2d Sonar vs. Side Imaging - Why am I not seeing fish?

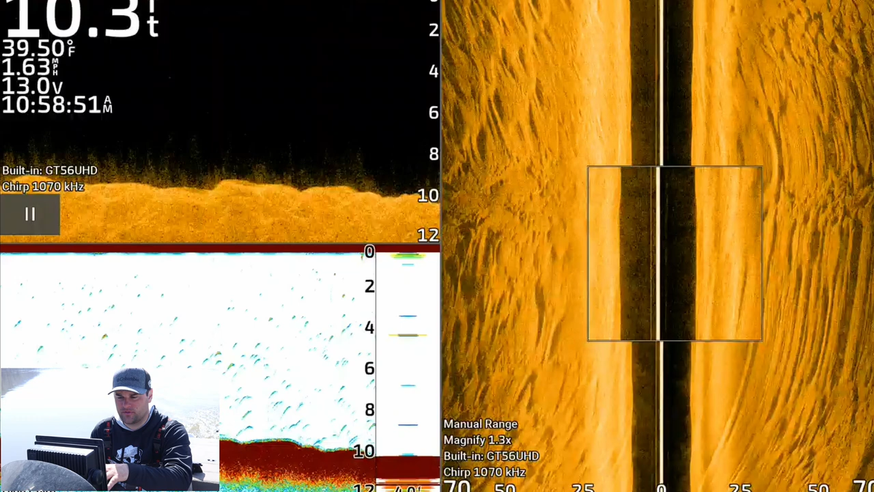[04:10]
On screen: water 39.50°F, speed 1.63 mph
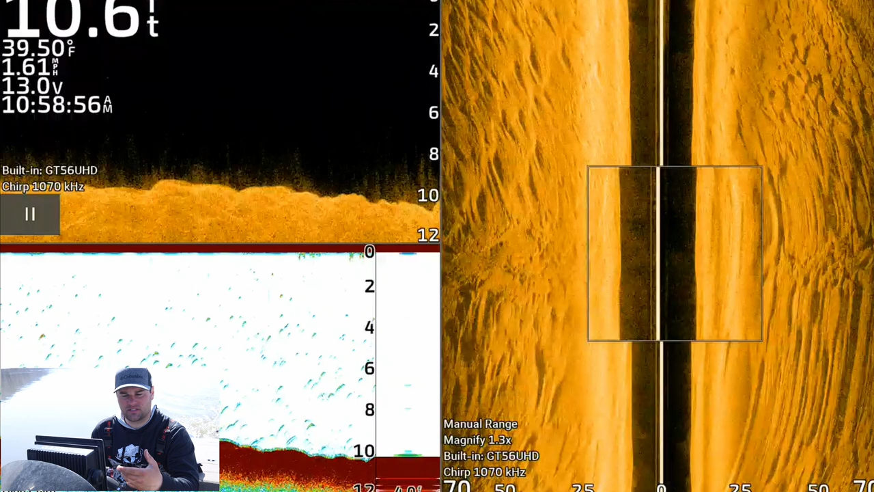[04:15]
On screen: depth 10.6 ft, water 39.50°F, speed 1.61 mph
i don't think there's going to be fish suspended above them whereas the case in this video these fish i was fishing fairly deep if i remember
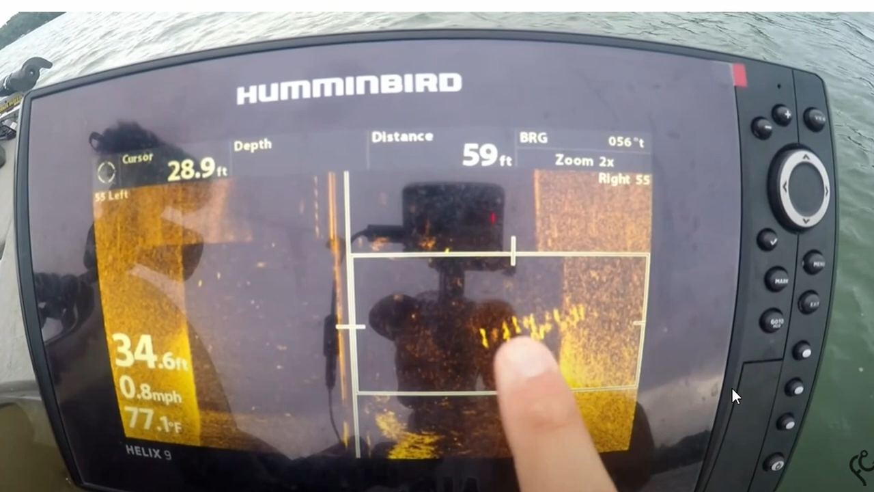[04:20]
On screen: depth 34.6 ft, water 77.1°F, speed 0.8 mph
right 15 20 feet and these fish were suspended pretty high up in the water column
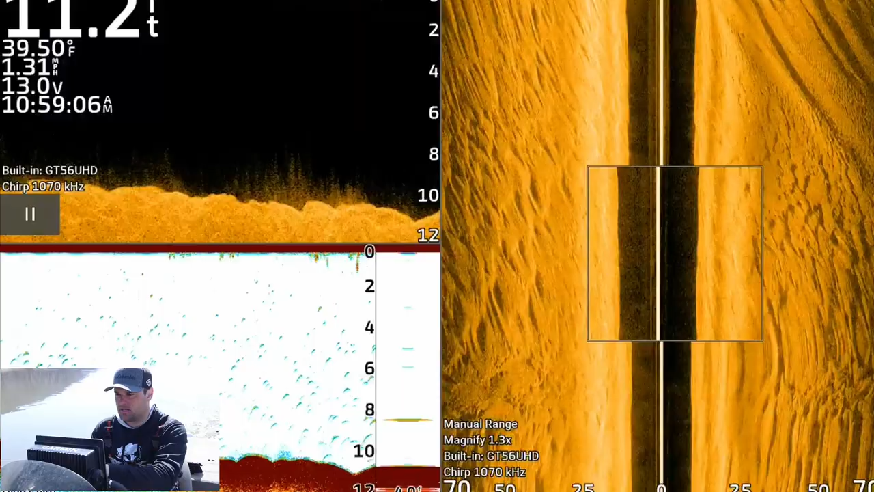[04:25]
On screen: water 39.50°F, speed 1.31 mph
this typically happens i think it was more of a summer time pattern
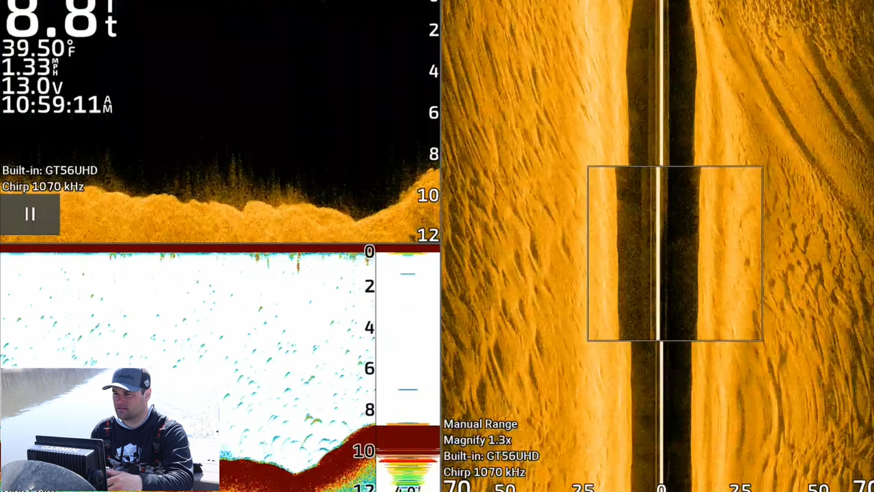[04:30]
On screen: water 39.50°F, speed 1.33 mph
it might have been in the fall but here on the right we got the wing dam coming up we're going kind of slow if i'm only going one mile an hour so it's going to look like it's stretched
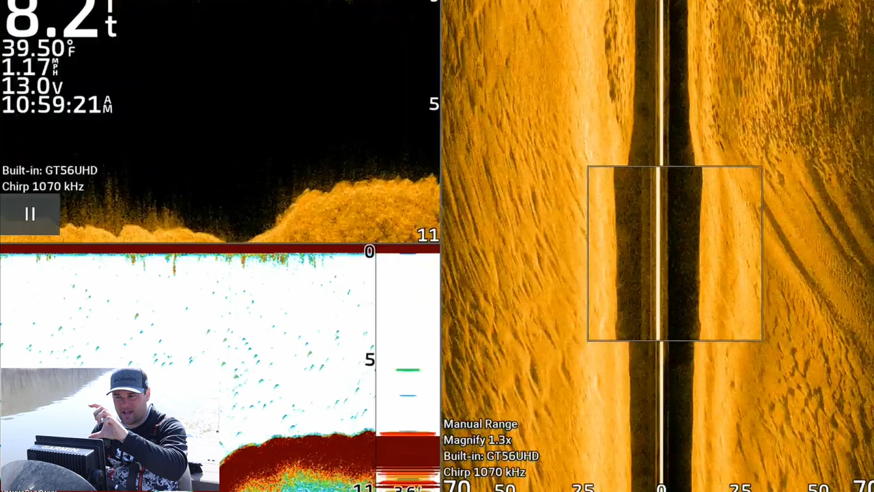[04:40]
On screen: water 39.50°F, speed 1.17 mph
the image is stretched as i go faster you notice the rocks got a lot clearer
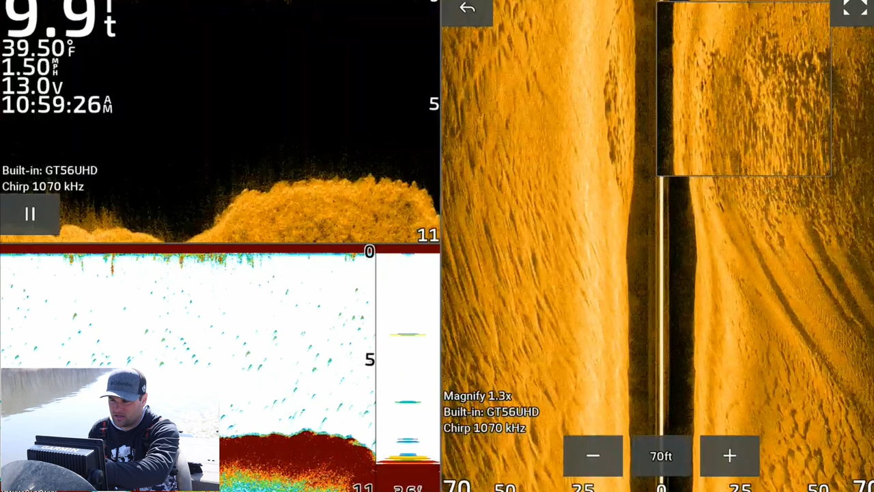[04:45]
On screen: water 39.50°F, speed 1.50 mph
on these wing dams there might be some fish on the front side of it but if you notice on the
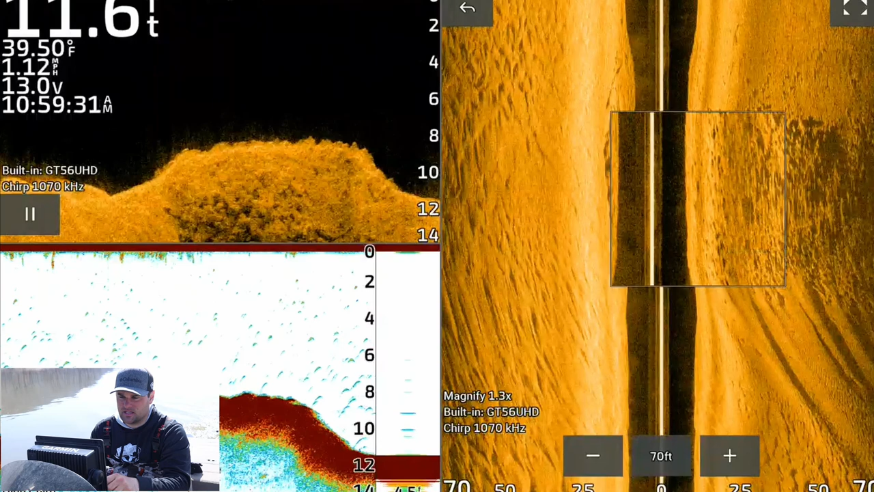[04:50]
On screen: water 39.50°F
down imaging screen versus i'm going to pause everything here
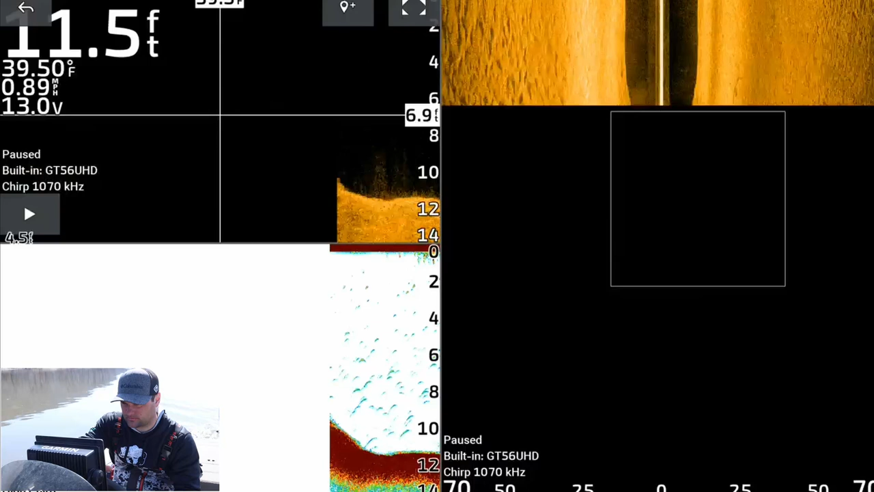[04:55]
On screen: depth 11.5 ft, water 39.50°F, speed 0.89 mph
versus my 2d sonar the down imaging you can definitely tell their separation between some of these rocks all right and there might be a couple fish on each side of it but on the 2d sonar screen
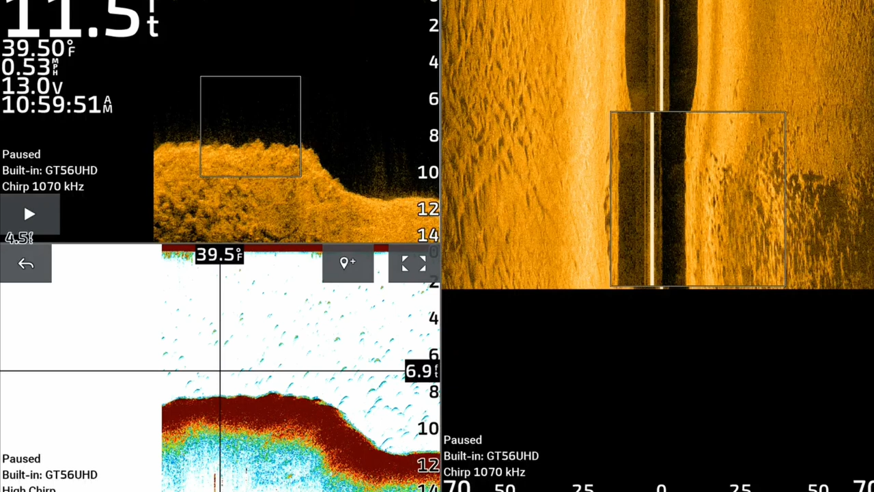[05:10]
On screen: speed 0.53 mph
you're going to notice that it's there's a little bit of separation but not much um 2d sonar is great with suspended fish if you
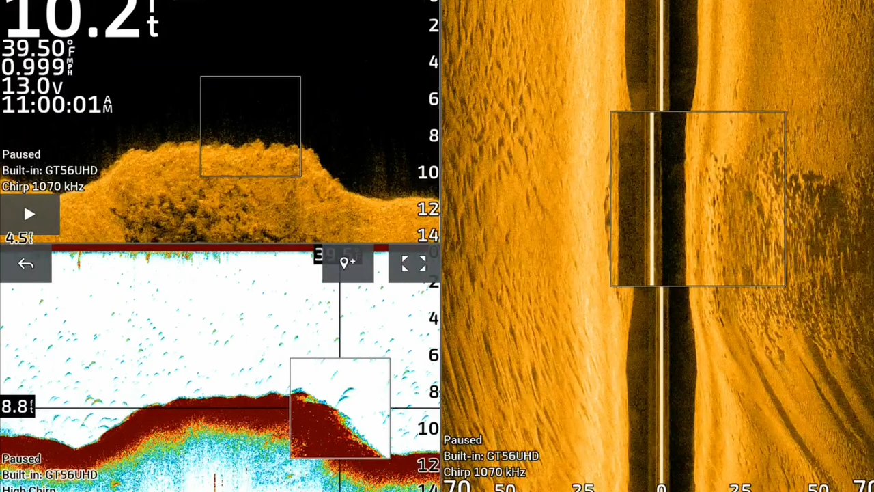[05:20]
On screen: speed 0.999 mph
can get them in the two in that actual cone angle of 2d sonar you notice there's some marks on the front side of here and on the back side of this wing dam down imaging is great when you're trying to separate fish from rocks
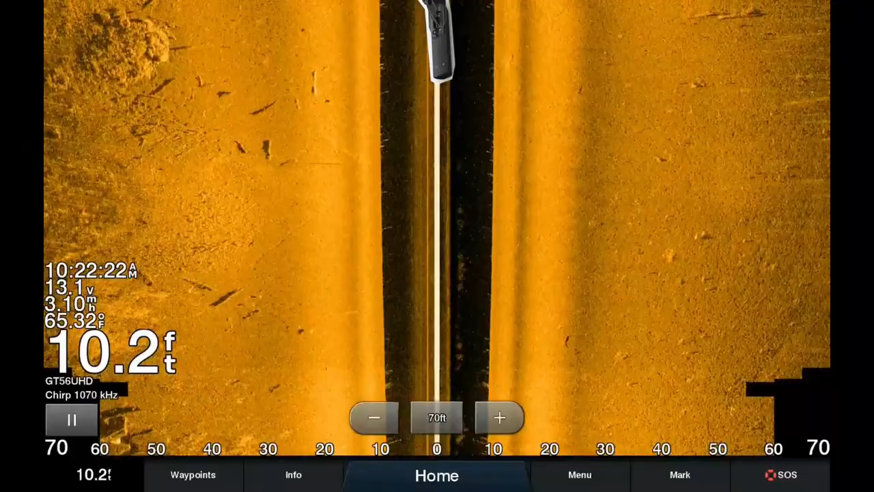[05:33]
On screen: depth 10.2 ft, water 65.32°F
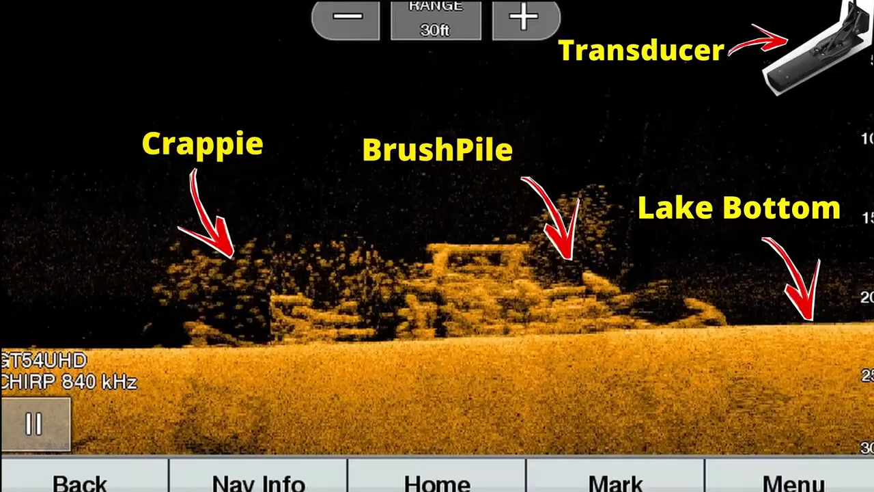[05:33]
or the lake bottom or the river bottom or if you're fishing brush piles and then obviously side imaging
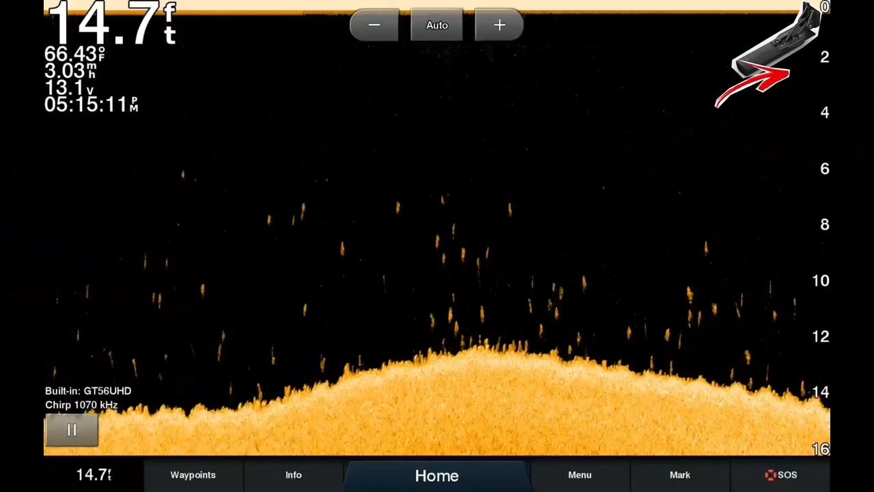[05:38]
On screen: depth 14.7 ft, water 66.43°F, speed 3.03 mph
is side imaging is just
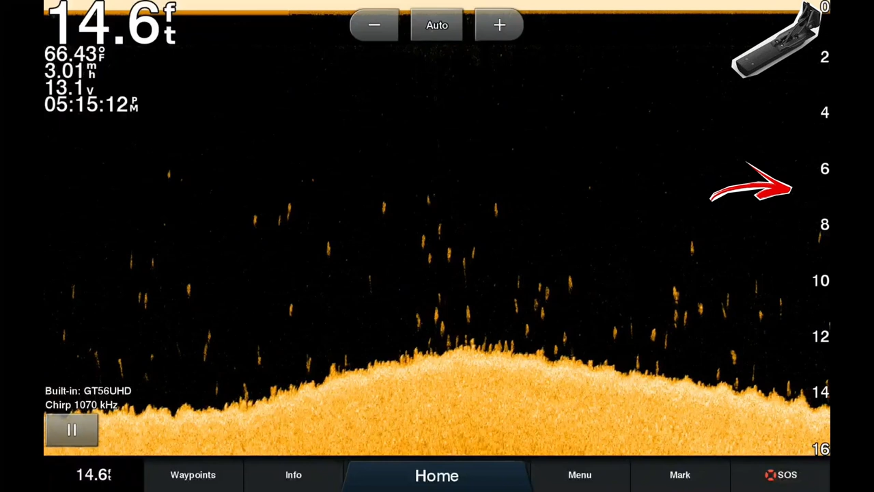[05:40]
On screen: depth 14.6 ft, water 66.43°F, speed 3.01 mph
a great tool uh where's the pause button great tool to
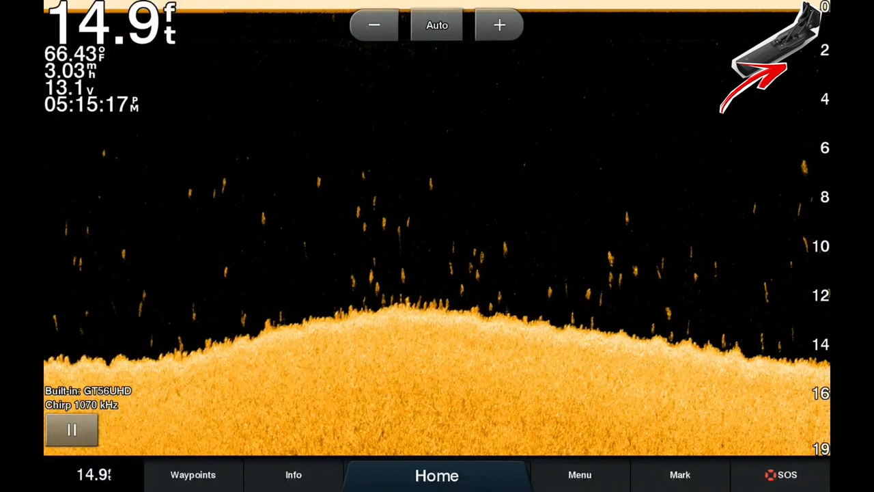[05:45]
On screen: depth 14.9 ft, water 66.43°F, speed 3.03 mph
see the depth in terms of what i'm actually looking at so this wing dam stretches it
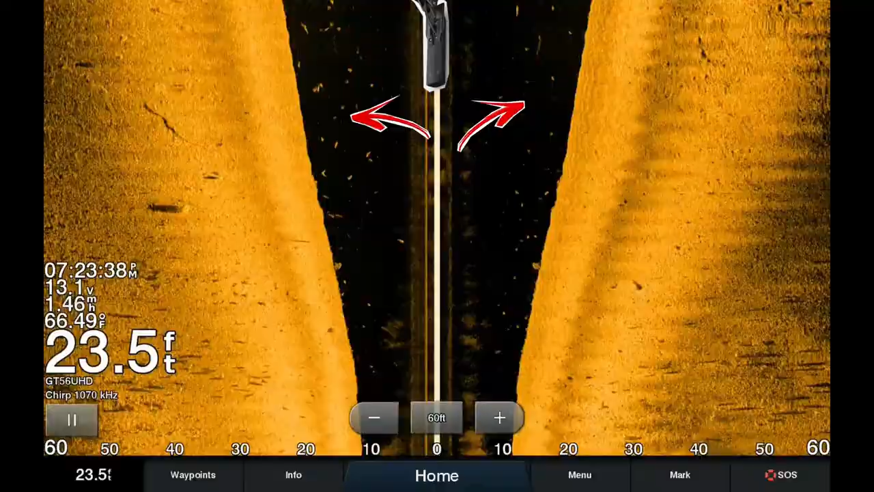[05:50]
On screen: depth 23.5 ft, water 66.49°F
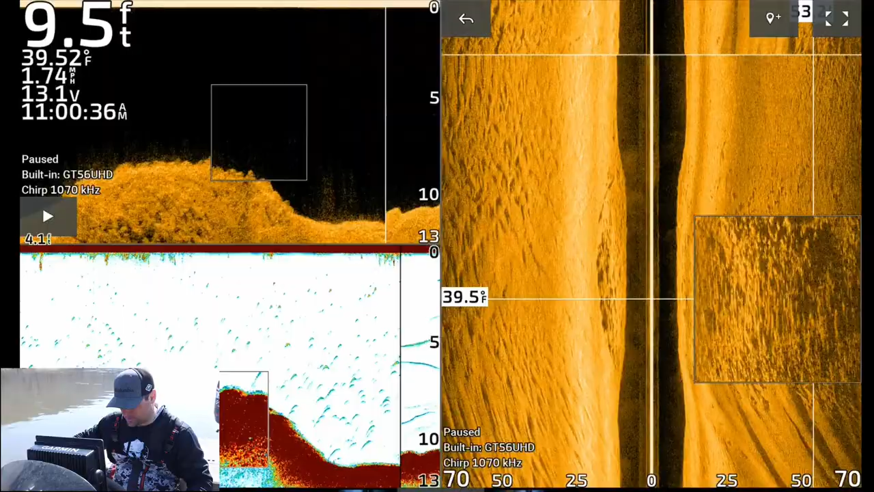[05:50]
On screen: depth 9.5 ft, water 39.52°F
stretches much further right to my right all the way to the shoreline to help break up this current but to answer this person's question be sure you're